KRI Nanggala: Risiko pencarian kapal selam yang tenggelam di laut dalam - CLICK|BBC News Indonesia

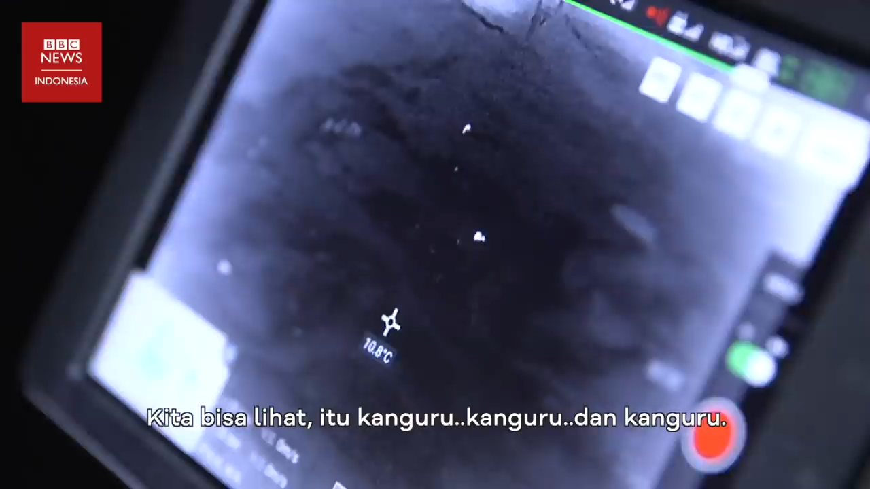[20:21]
You can see that they really stand out against the background.
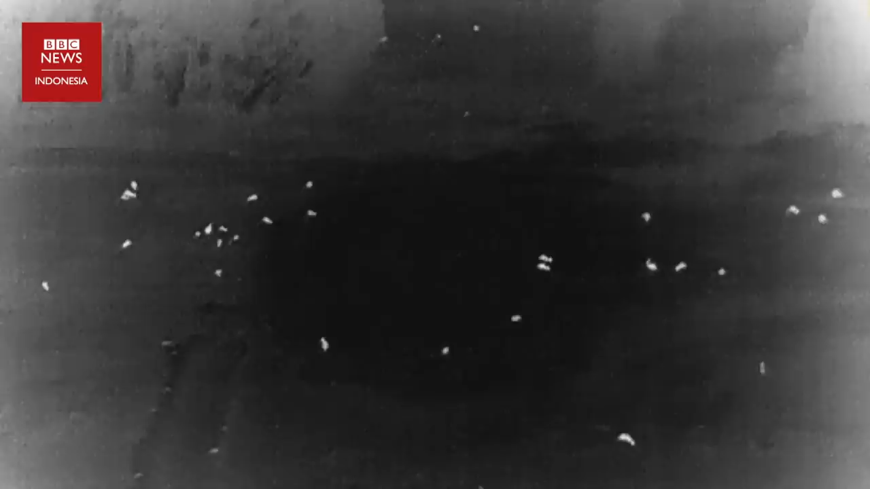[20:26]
Mereka akan merekam gambar sebelum matahari terbit saat suhu udara masih rendah agar kamera thermal yang terpasang di drone bisa bekerja maksimal.
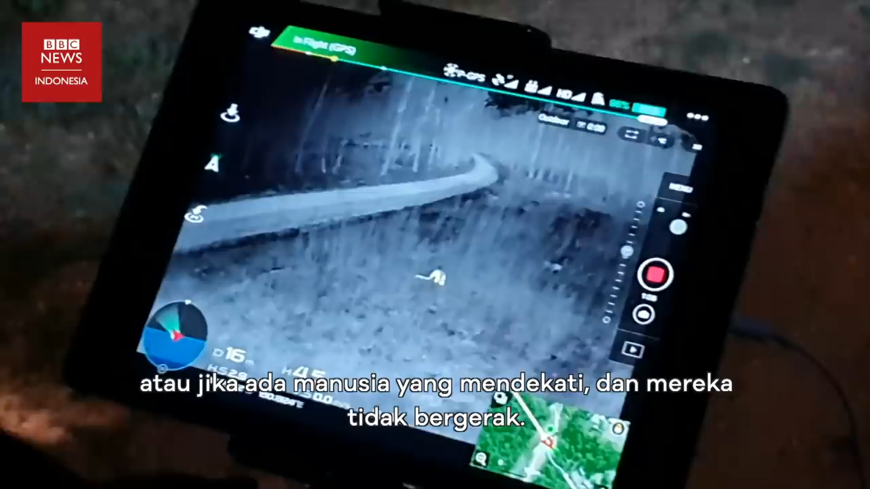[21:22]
then we know that something is probably wrong with its health,
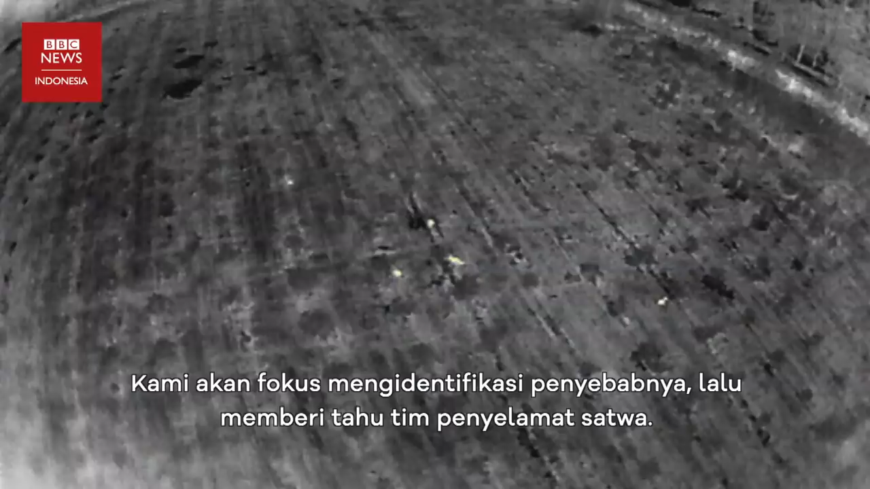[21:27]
and we'll focus on identifying that and passing that on to rescuers. Drone thermal digunakan untuk mendeteksi keberadaan koala.
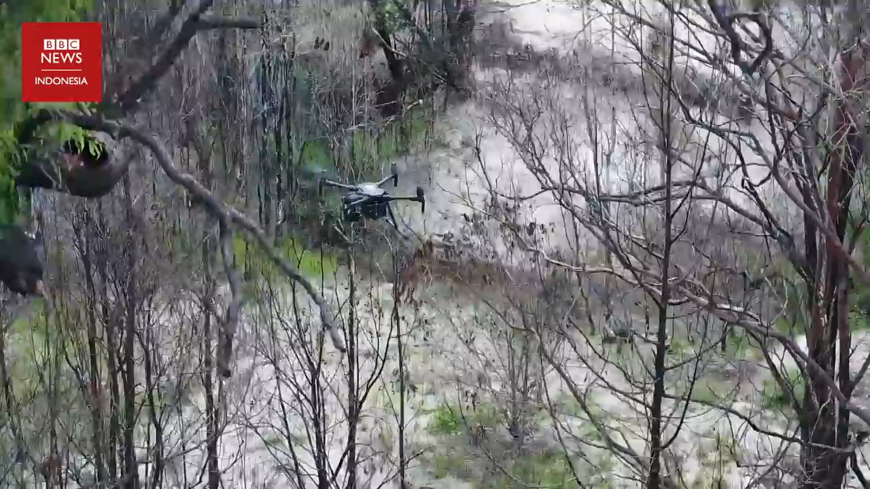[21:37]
Ilmuwan dari Queensland University merancang
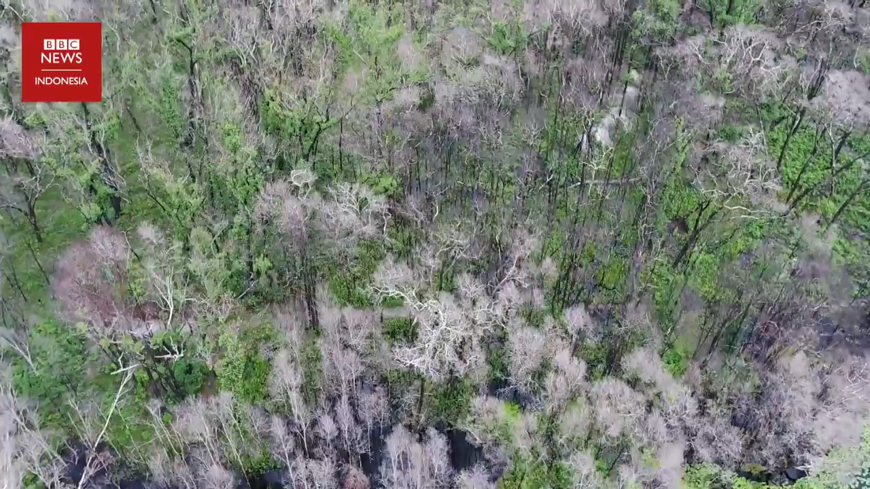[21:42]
drone yang mampu mendeteksi spesies satwa secara otomatis. On the right-hand side, we have the artificial intelligence algorithm working.
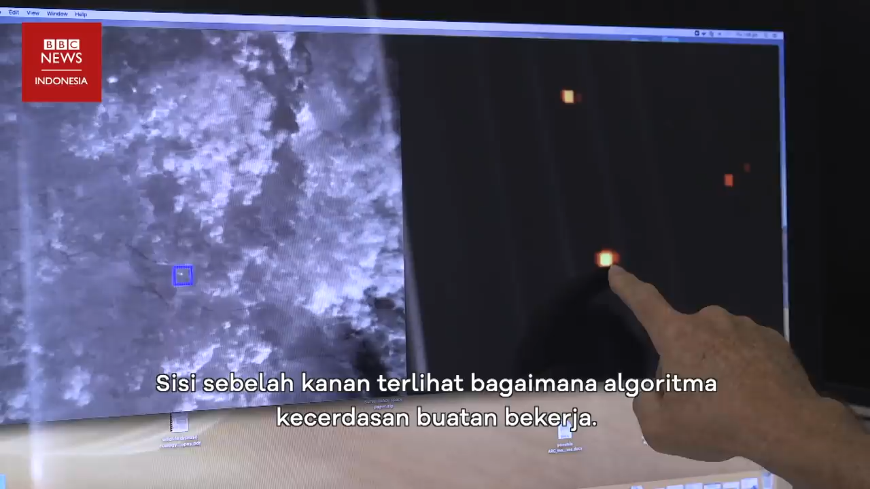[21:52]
And on the left-hand side, we have the thermal imagery.
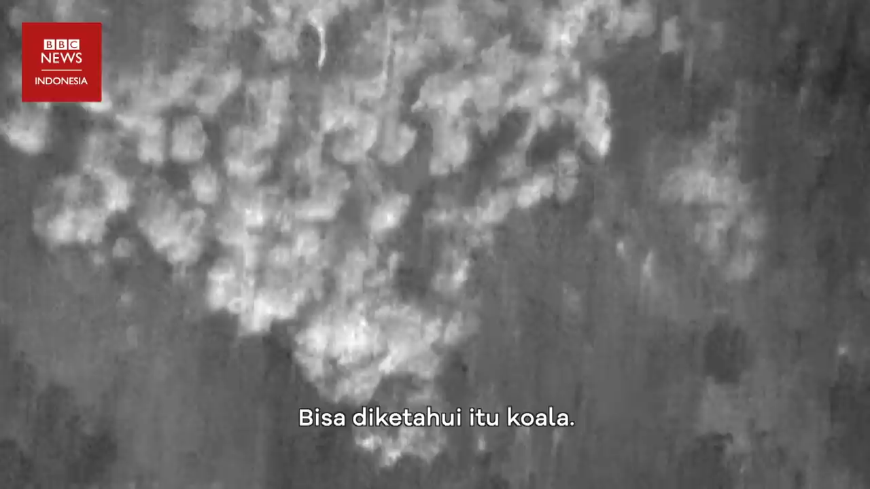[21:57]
It's a koala. Initially, it was falsely detecting kangaroos, for example, as koalas.